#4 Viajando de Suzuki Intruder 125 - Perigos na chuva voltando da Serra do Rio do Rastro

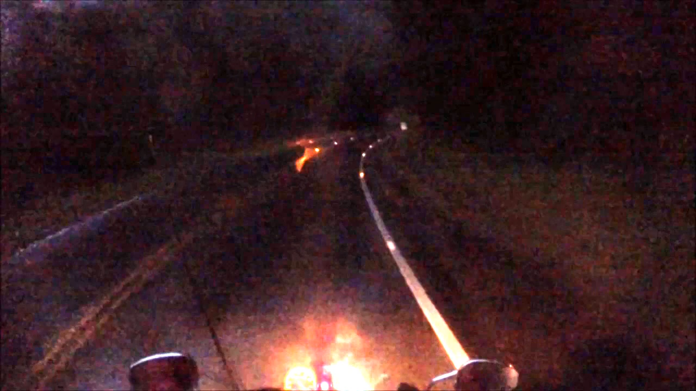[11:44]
Quando vem um carro no sentido contrário, essa visão fica prejudicada, apesar do brilho dos olhos de gato, você tem que diminuir a velocidade.
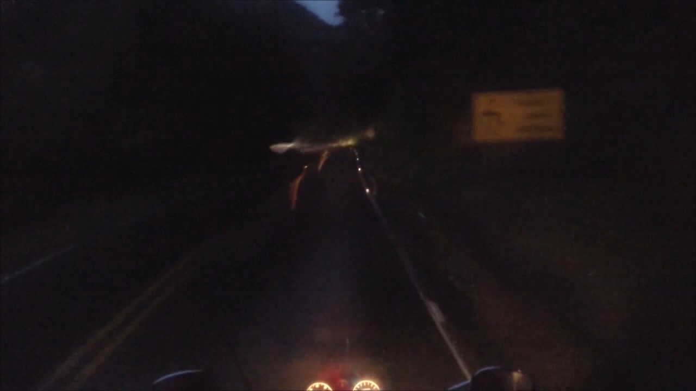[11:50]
Aqui não vinha nenhum veículo atrás da gente nos pressionando nesse momento. Olha aqui, a gente fica praticamente cego quando vem alguém com um farol no sentido contrário, mas quando não vem, a gente enxerga até relativamente longe. A gente tem uma boa ideia do que vem pela frente.